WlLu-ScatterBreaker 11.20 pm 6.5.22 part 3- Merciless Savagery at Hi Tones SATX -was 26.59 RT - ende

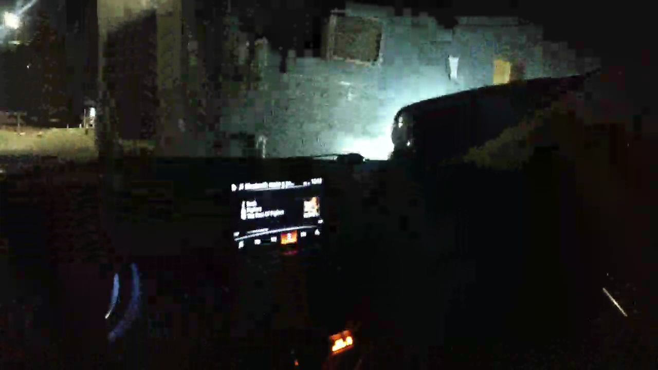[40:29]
Hey, this cop's put on his brake lights after you started your car, after these people were smoking weed in the parking lot. You know?